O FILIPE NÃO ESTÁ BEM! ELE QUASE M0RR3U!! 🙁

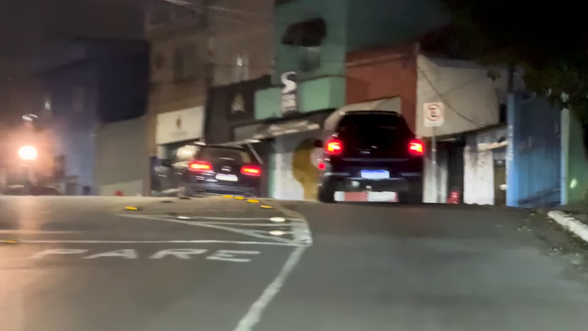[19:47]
Era uma Golf 1.4 que ele pegou, tirou o motor 1.4, botou o motor de um Golf GTI 2.0 turbo, forjou esse motor, tem 450 cv de roda aquele carro ali.
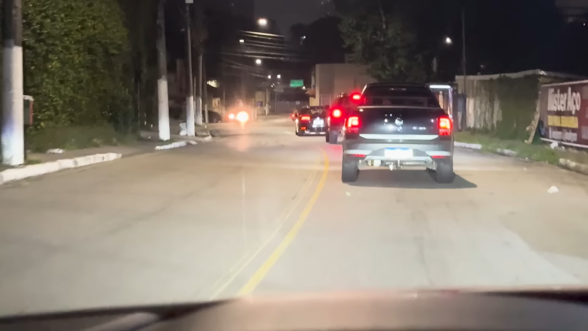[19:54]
E ainda colocou a tração de uma Audi S3 embaixo.